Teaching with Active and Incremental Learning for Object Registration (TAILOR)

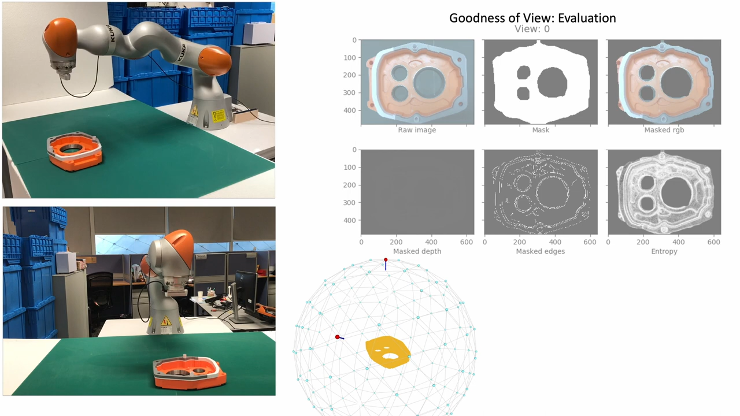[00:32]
The robot moves the camera to actively find viewpoints which generate informative images. At each visited viewpoint, the system performs depth segmentation to determine the object region.
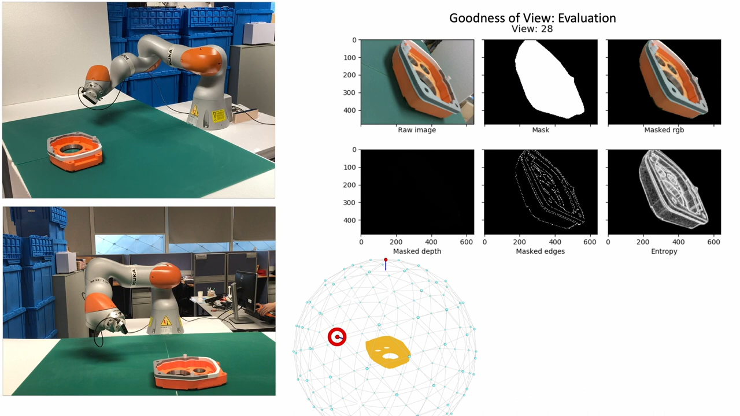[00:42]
Visual features of the object region are then analyzed for their statistical distributions. The informativeness of a viewpoint is computed as the goodness of view, or GOV,
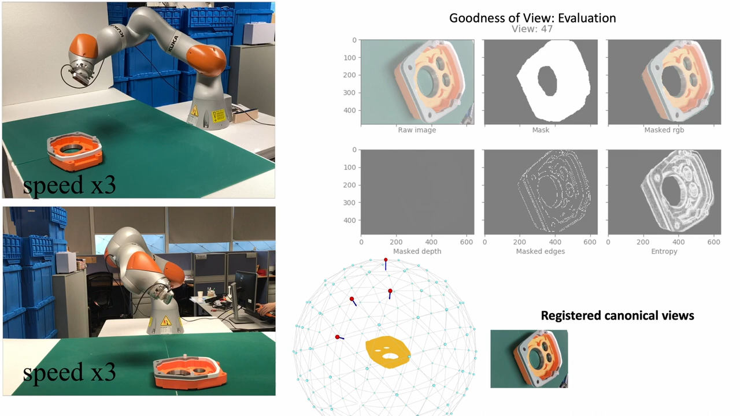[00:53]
which triggers the robot to move to the next promising viewpoints in search of optimal image samples.